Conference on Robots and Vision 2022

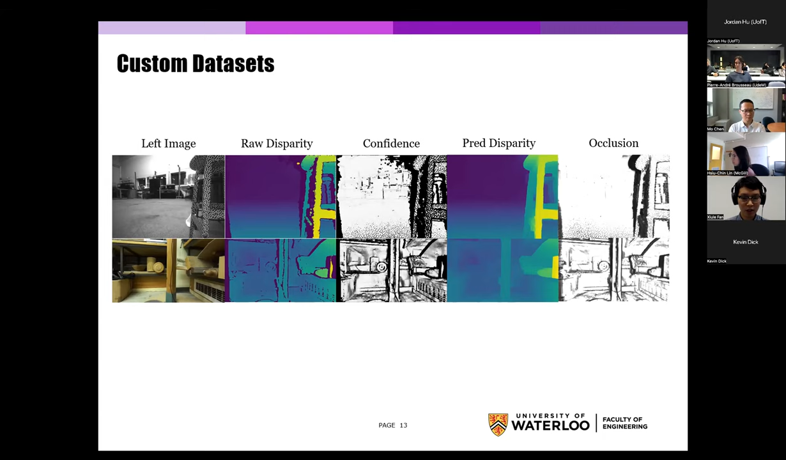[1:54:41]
commercial stereo cameras. So for example, we can see some improvement at the occluded regions and also at other missing pixels at some textureless regions. In conclusion, we propose a self-supervised stereo meshing pipeline in this work,